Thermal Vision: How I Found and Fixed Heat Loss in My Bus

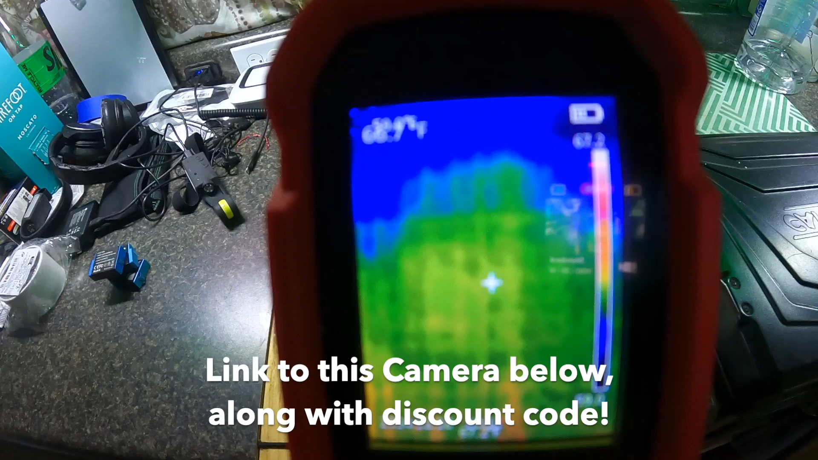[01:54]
The temperature of the dead center of your screen is always going to be in your upper left and then the hottest and lowest points will move around to kind of show you where that is.
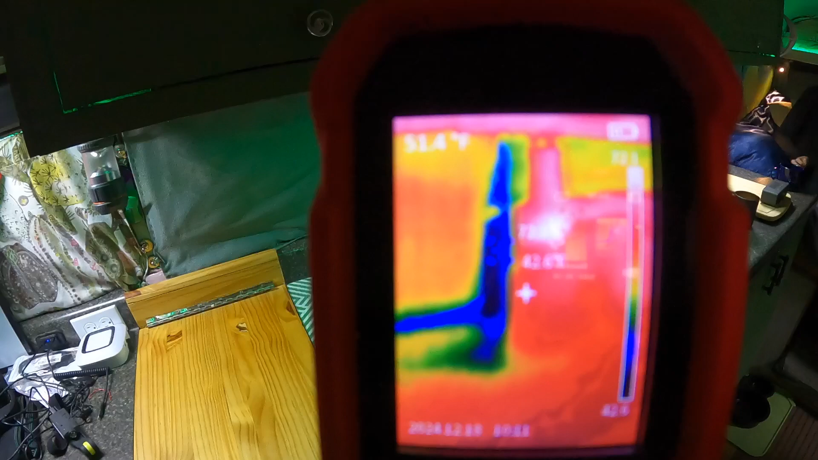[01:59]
So you can see right now immediately we have a ton of heat loss from the windows.
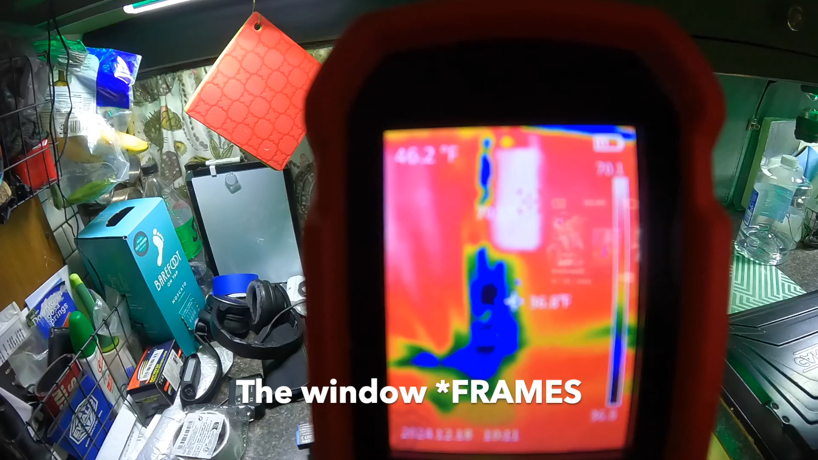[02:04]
That's true of pretty much any schooly which is why I think that people who get really
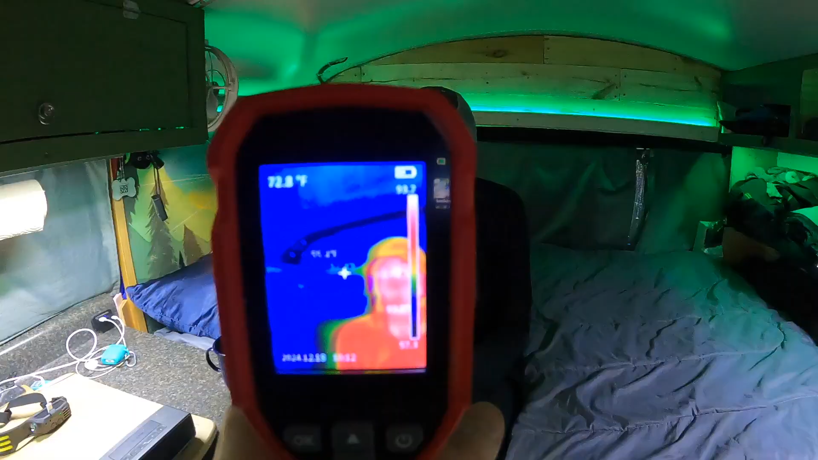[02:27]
On screen: spot 72.8°F
Hey Sarah. Don't you stop me stopping. You're hot.
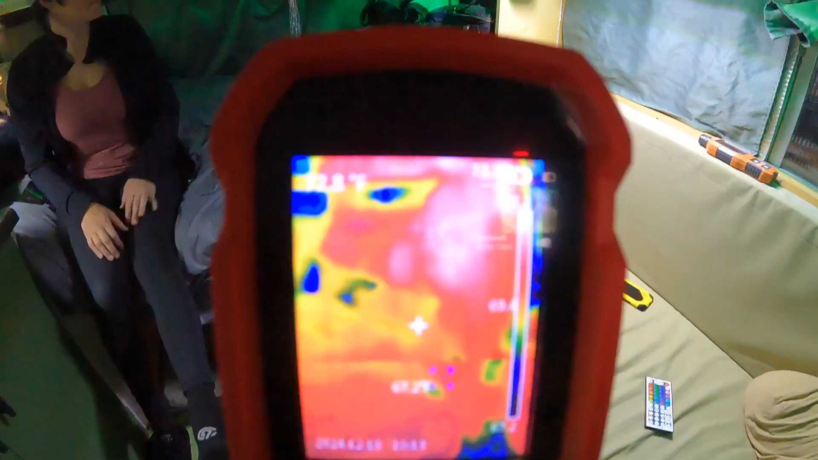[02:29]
This is pretty cool.
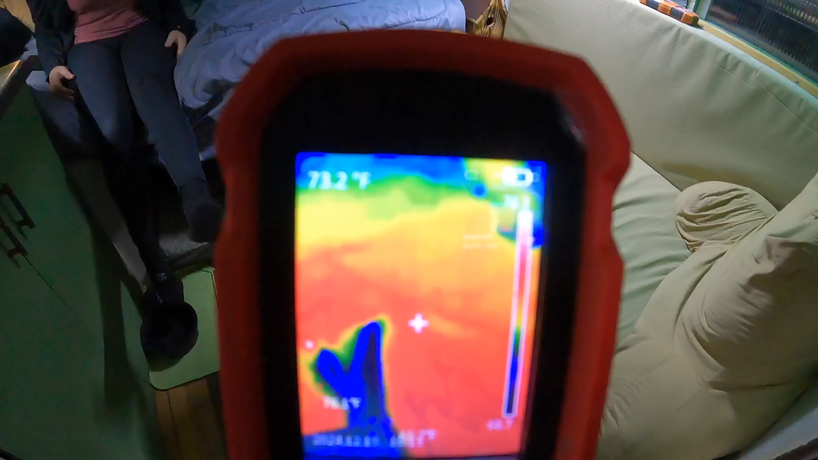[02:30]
Check this out. We'll point it down here. 147 degrees. See your hands aren't even showing up Sarah.
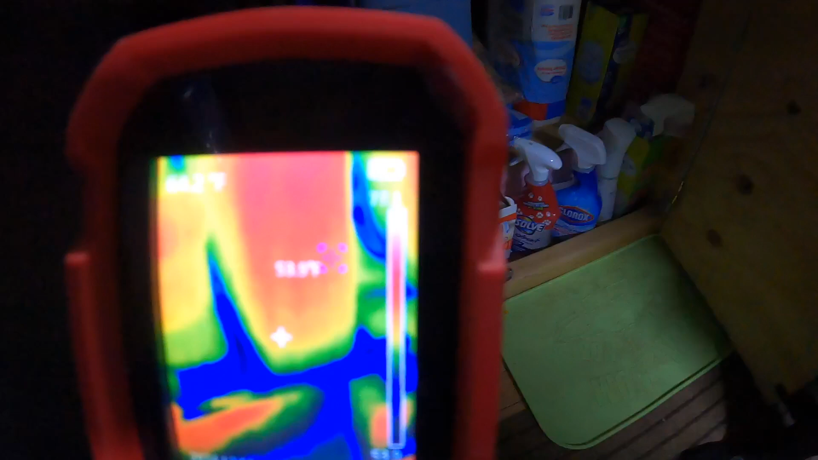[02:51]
And so down here this is where the wheel arch is or the rear wheel.
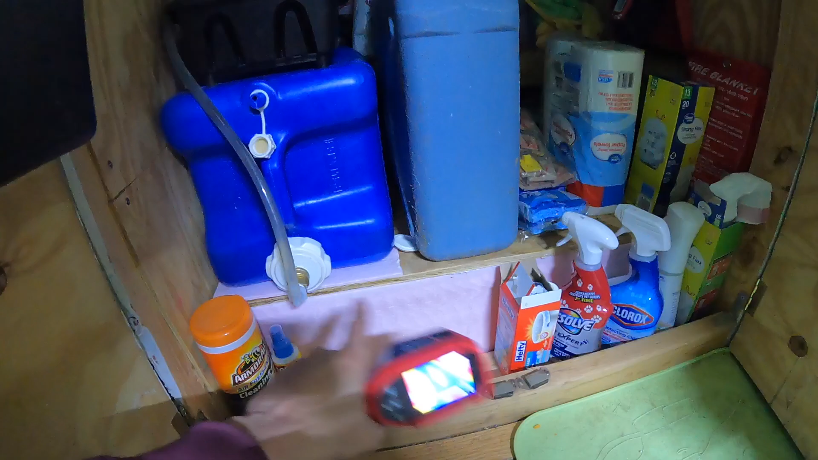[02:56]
So we packed it full of foam then spray foamed it and then put foam on top of that.
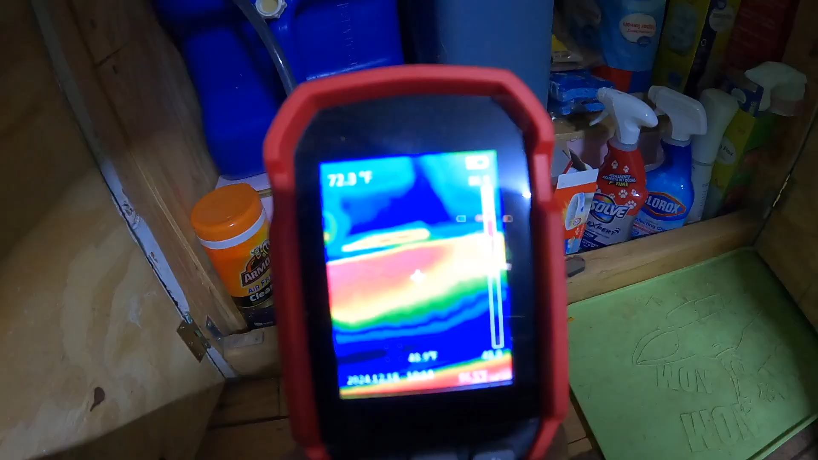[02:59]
73 degrees. What? That's decent.
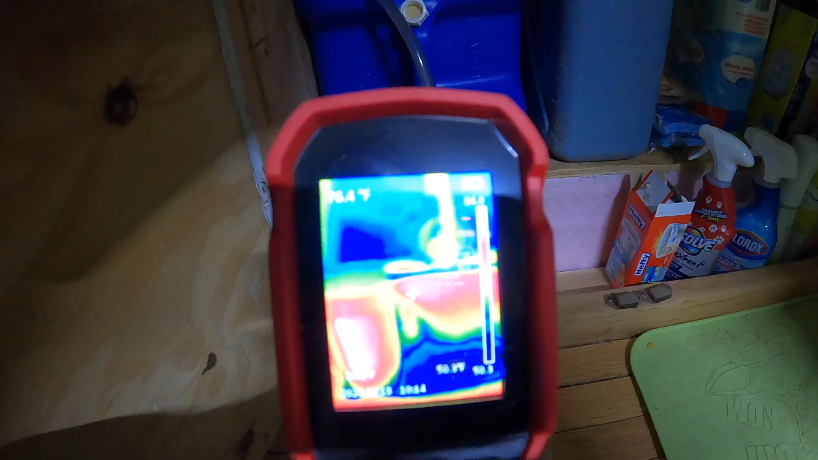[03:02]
That's decent. Because that was bare metal to outside. So that was just radiating cold in here.
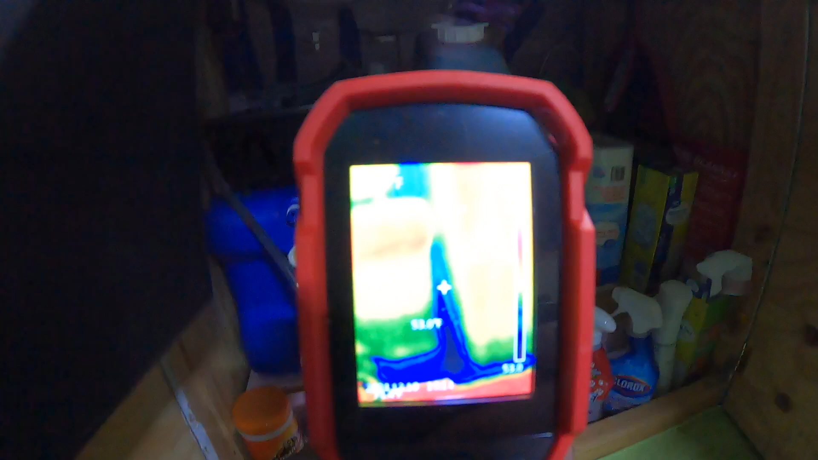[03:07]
You can see that in here we still need to do a better job insulating.
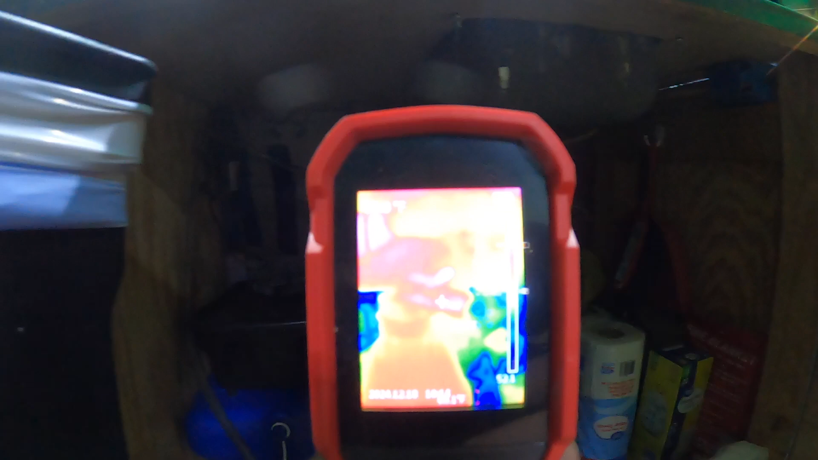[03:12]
But again it was piecemeal together after it was built. So that's how it's going to be.
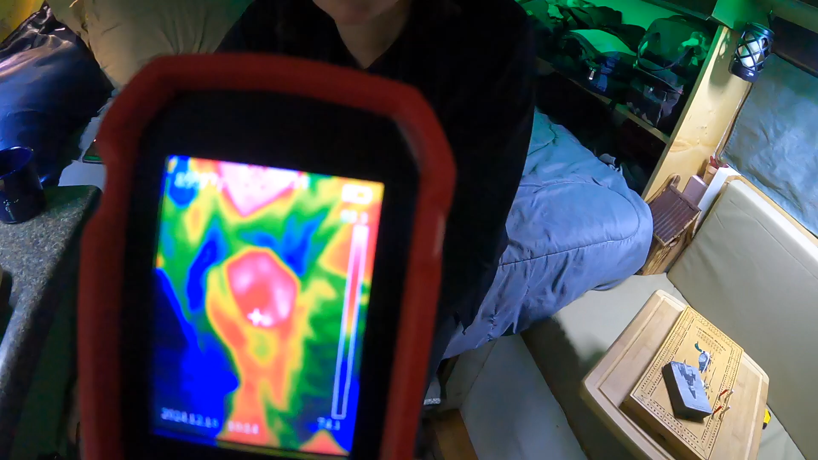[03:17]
And the doors here help too you know. Yeah.
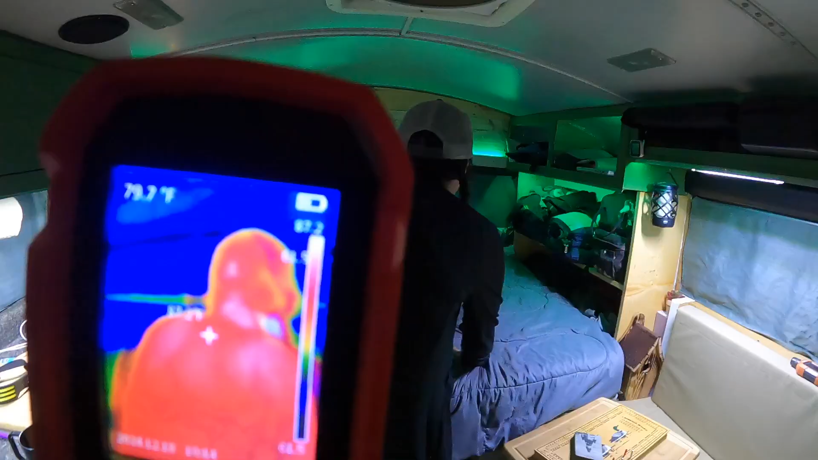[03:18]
We just did in these cubbies here. These were bare metal as well.
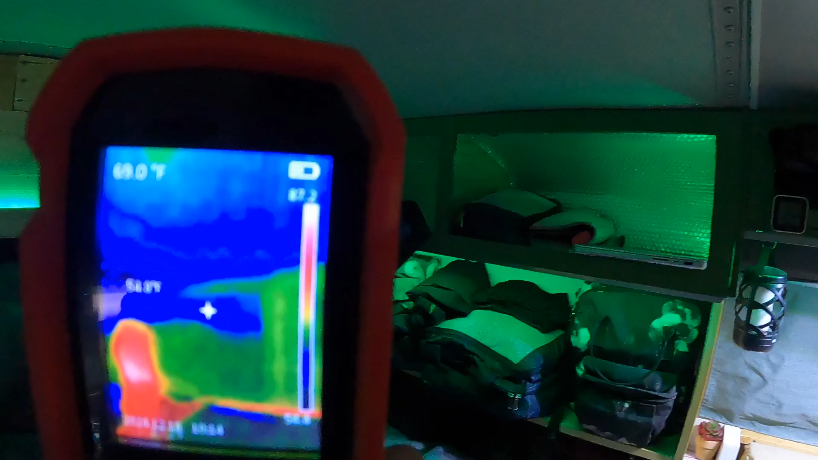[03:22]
Or not bare metal but like the bare roof. So there's a little bit of insulation in here like we said. There's really nothing along these ribs.